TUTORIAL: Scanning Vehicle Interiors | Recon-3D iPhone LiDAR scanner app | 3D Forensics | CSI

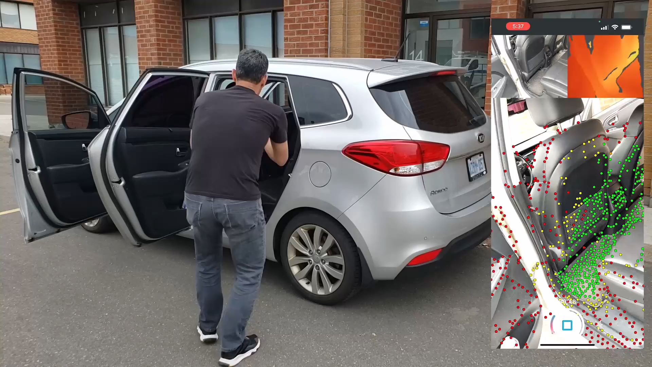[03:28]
you can do like with the doors open and then you scan it with the doors closed, what you can do is combine the two.
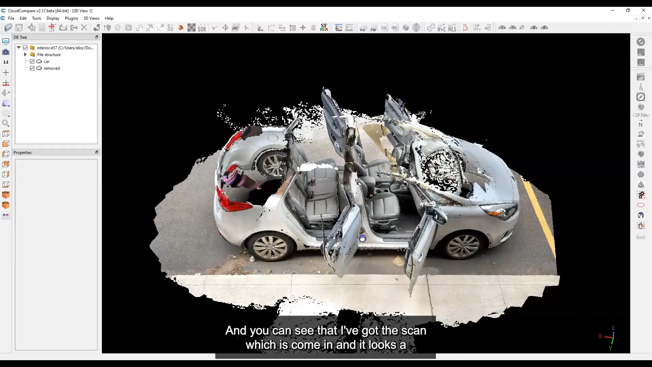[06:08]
you know, it looks messy up here because we don't have the roof or anything like that.
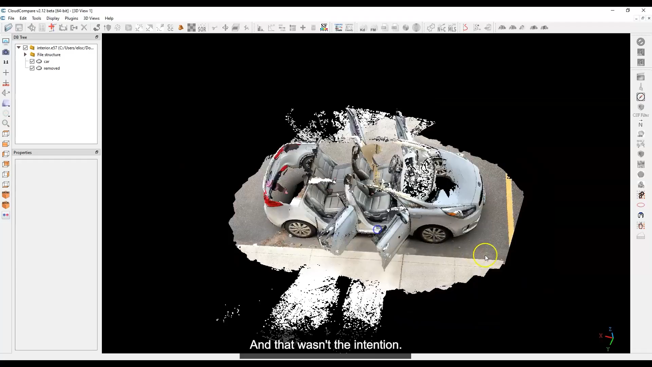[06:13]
And that wasn't the intention. If we're going to be scanning the interior, what I want to be able to do is go around the outside.
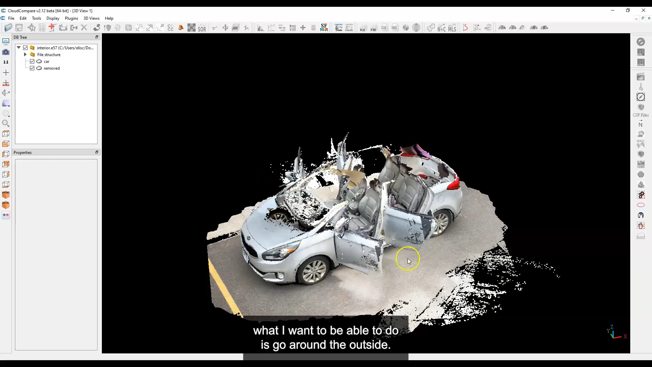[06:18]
So let's just take note of a few things. Color.
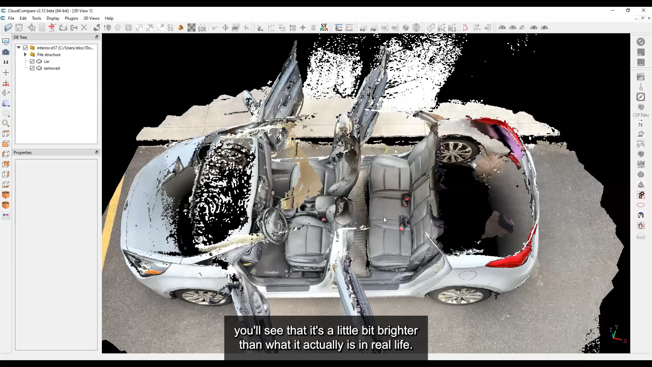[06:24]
One thing you'll note is that on the interior, you'll see that it's a little bit brighter than what it actually is in real life. And I think that just has to do with the exposure of the camera being adjusted.
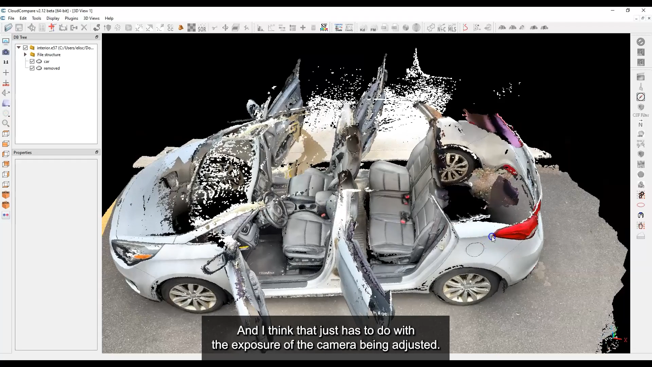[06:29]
When you put it inside the vehicle, you'll see that the exposure kicks up and things become a little bit brighter because it is a dark interior.
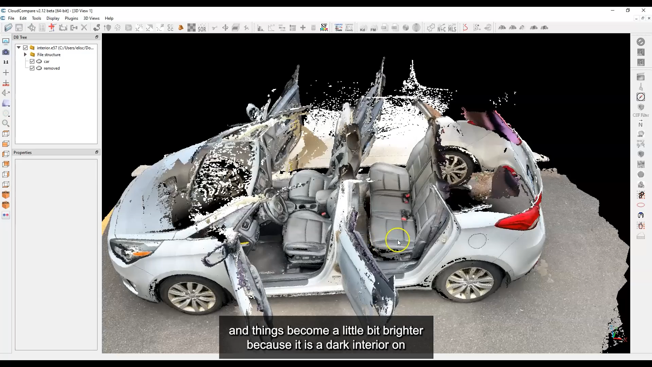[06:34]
On a lighter interior, this probably wouldn't have as much of an effect.
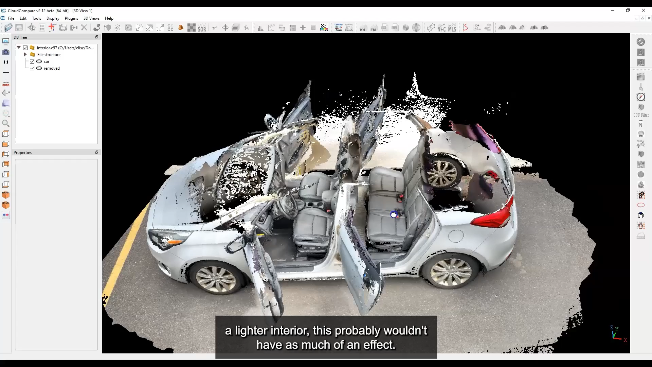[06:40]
Also, you can see I kind of went around the outside. There's a little bit of a bright spot here on the ground. And that may be because when I was pointing it in this area, the ground is sort of the lightest part and everything else is dark.
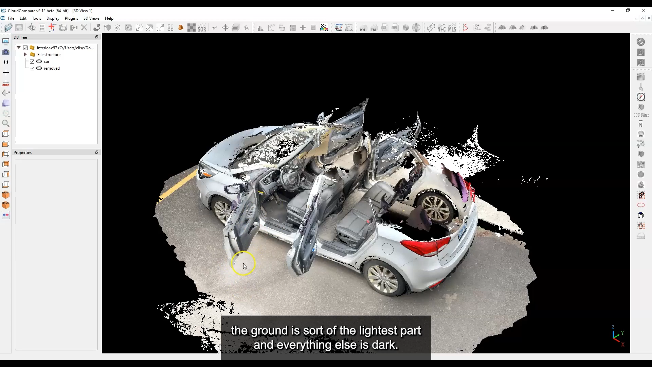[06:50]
So whatever part of the ground it catches, it'll get exposed bright.
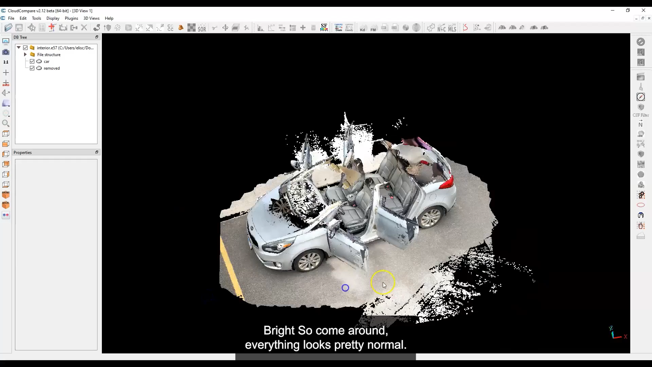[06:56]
So come around, everything looks pretty normal. And then you'll see on this side here, it's also quite bright on the ground.
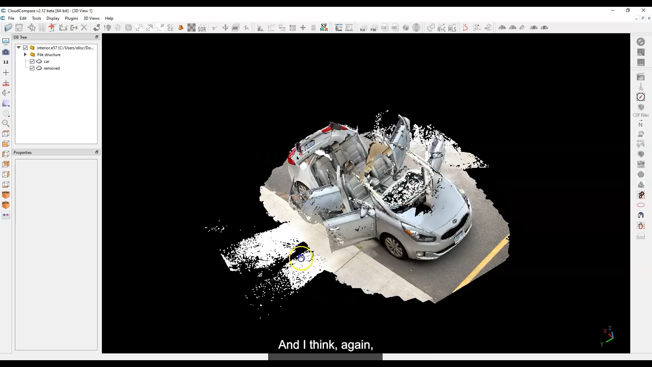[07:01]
And again, I think that's just the effect of pointing the camera to the inside and catching part of the ground through the passenger side doorway.
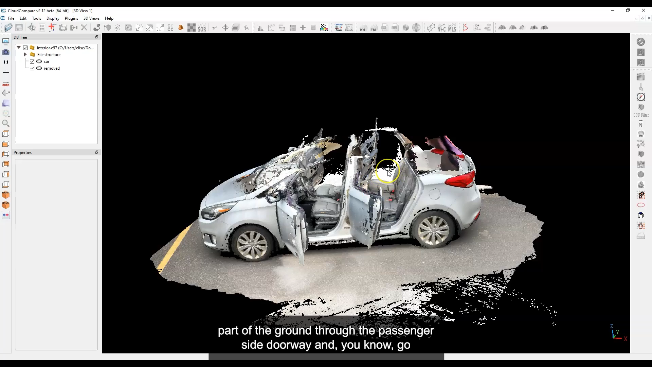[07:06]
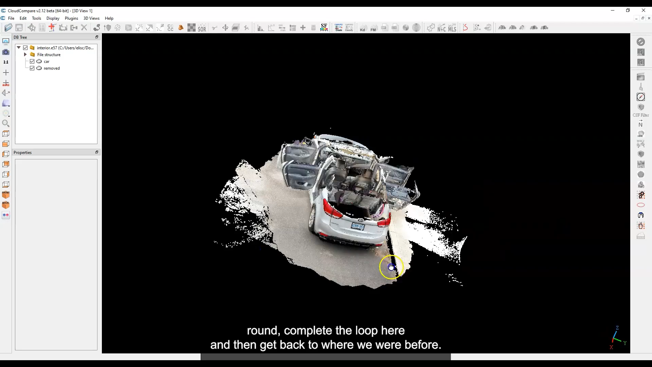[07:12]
And you know, go around, complete the loop here, and then get back to where we were before. What I've done here is,
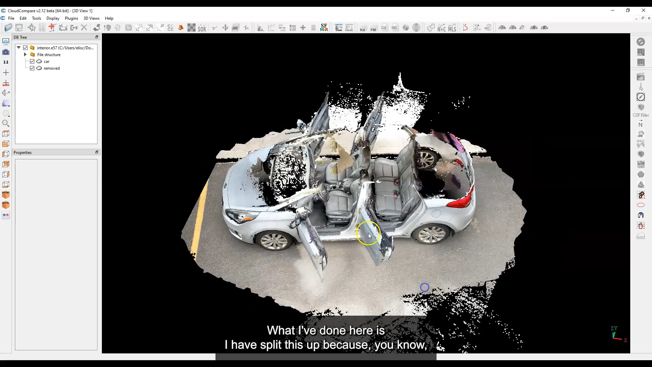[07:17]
I have split this up because, you know, you can see I didn't bother with the roof or the the interior upper parts.
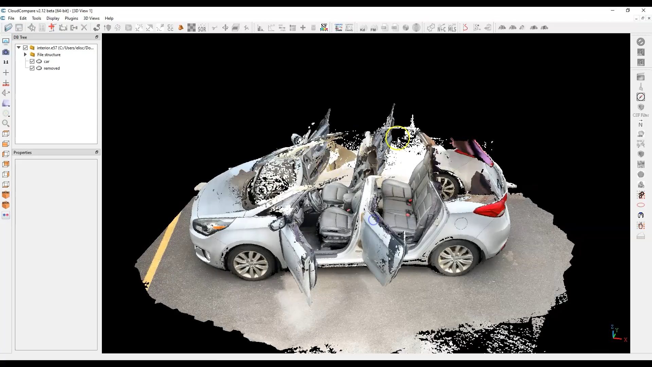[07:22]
So I'm just going to, let me just shut that off here. So we get a little bit of a cleaner look here.
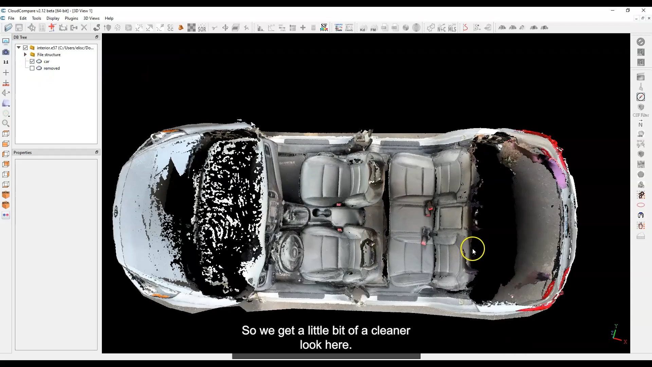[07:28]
Now, of course, I didn't do the trunk. So that's empty. And I'm just going to show you the the bad part.
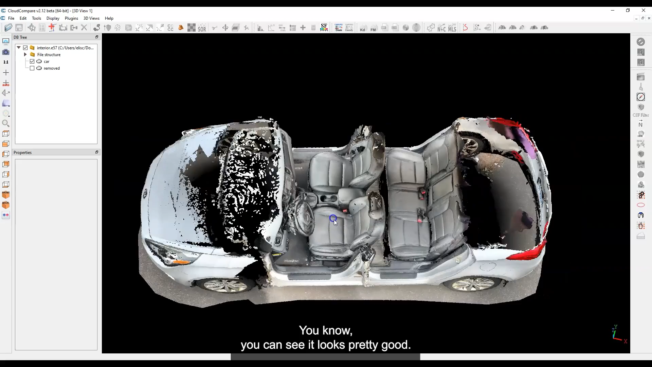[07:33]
You know, you can see it looks pretty good. Now, of course, I went kind of quick and I should have done a little bit better job.
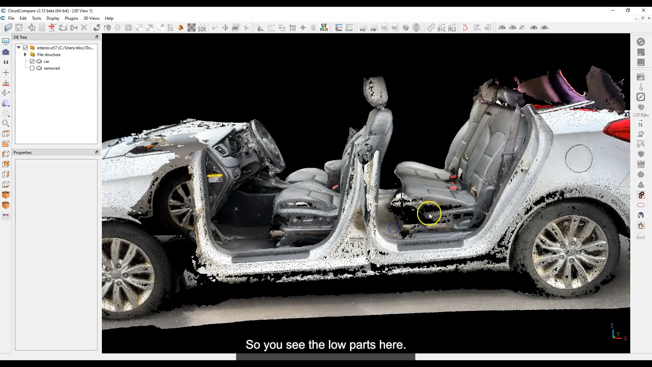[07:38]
So you see the low parts here, I didn't actually point the phone in these areas. And so as a result, they haven't been captured really well.
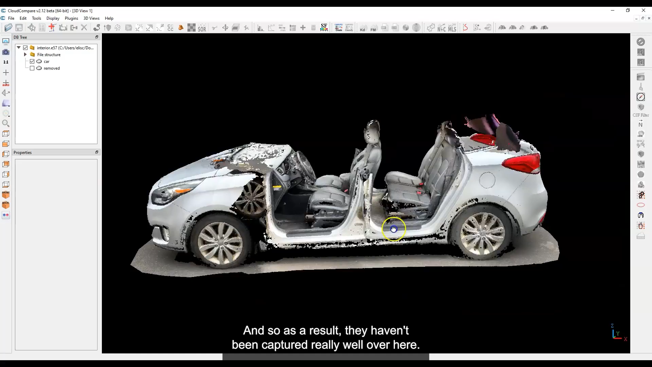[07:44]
Over here, okay, not too bad.
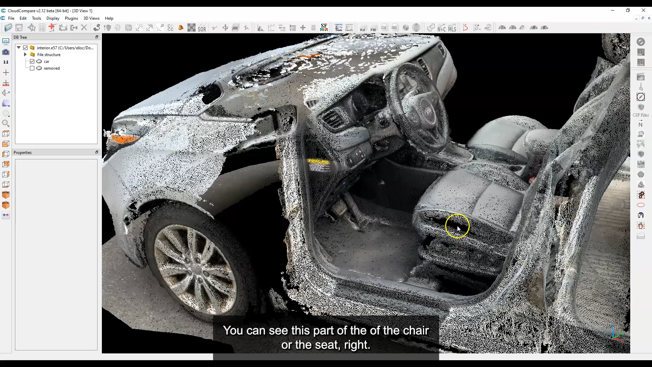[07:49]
You can see this part of the of the chair or the seat, right, should have caught that a little bit better.
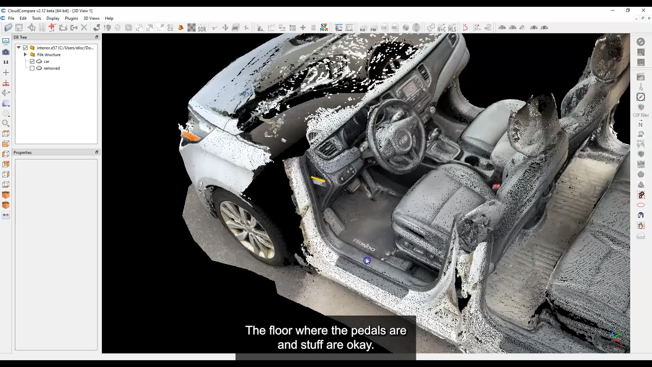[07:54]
The floor where the pedals are and stuff are okay. That's not too bad.
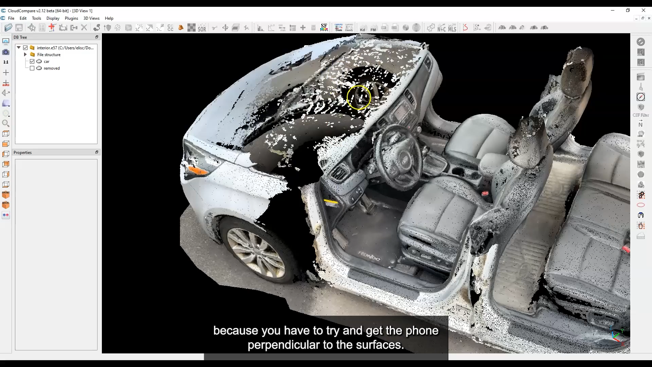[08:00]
The top of the dash is difficult, actually, because you have to try and get the phone perpendicular to these surfaces. So you may have to get in a little bit closer.
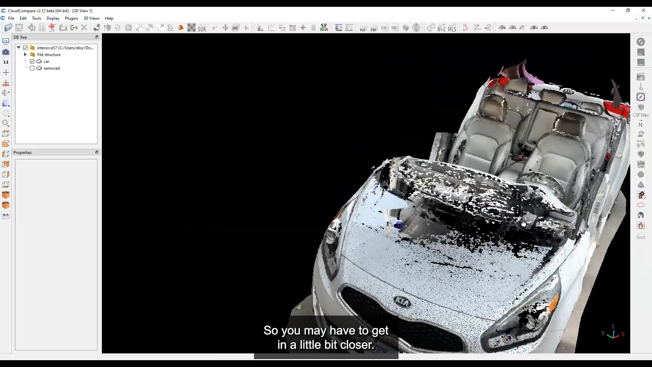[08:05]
And if we get in here, a similar kind of thing you see down at this part, I didn't, I didn't point the phone in this particular area.
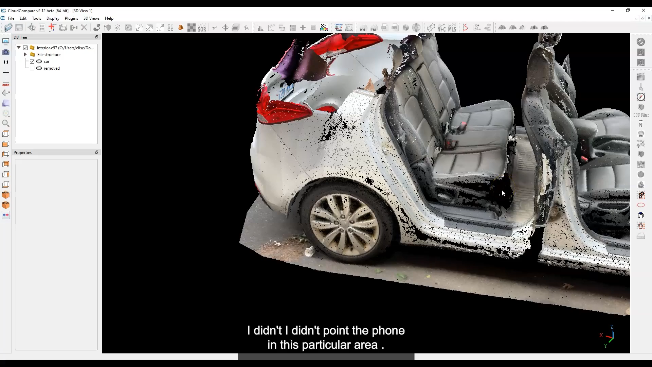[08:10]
So we're missing a bit of data.
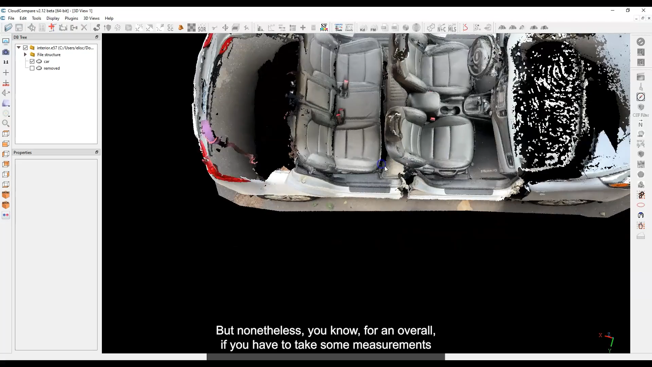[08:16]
But nonetheless, you know, for an overall, if you have to take some measurements of the interior, you know, we have the seats, we get the headrest more or less back here, I can see a little bit, well, I'm not going to get the back of the headrest here, I would have to have opened up the trunk, and then come at it from that side, which which would have been absolutely possible to hear the top of the headrest is missing,
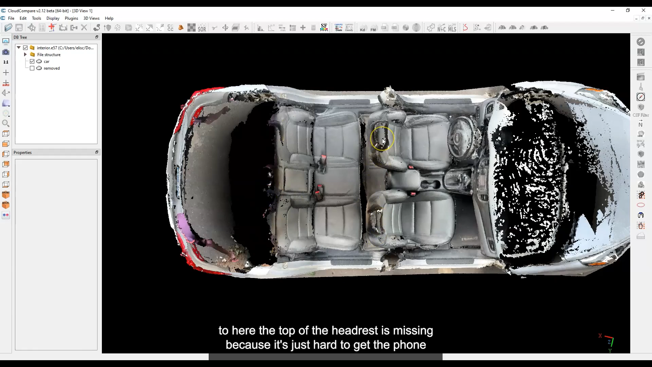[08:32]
because it's just hard to get the phone up top. So a little bit more that I could have done there. But yeah, if I just wanted to get some interior measurements, left, right, that sort of thing,
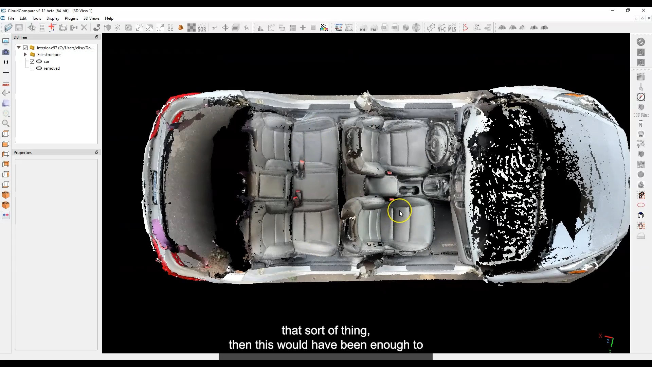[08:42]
then this would have been enough to, to get some of these measurements. But in reality, if I had to do this again, I'd probably take a little bit more time.
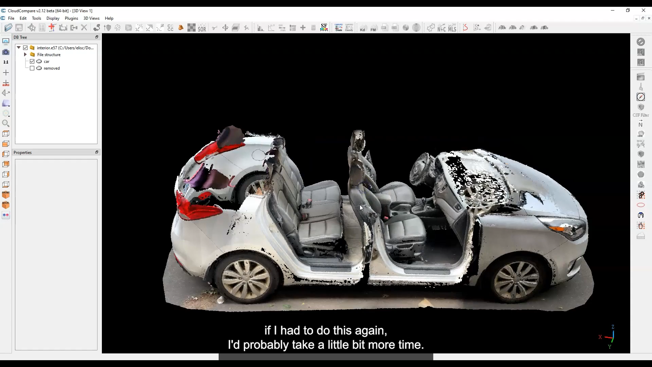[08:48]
And it's all about getting these little areas here and filling in as much as possible.
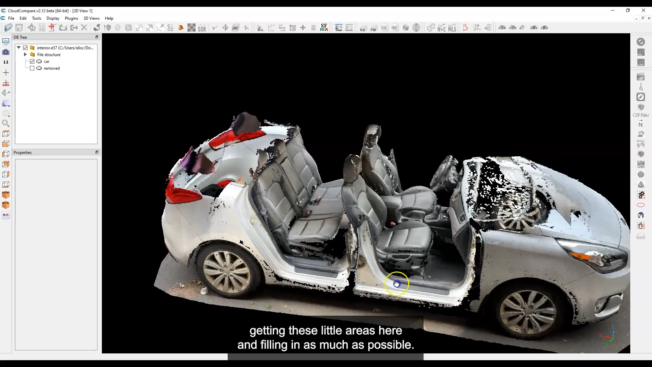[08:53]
So with another 60 seconds or so, this would have been captured, no problem. So that's it, folks.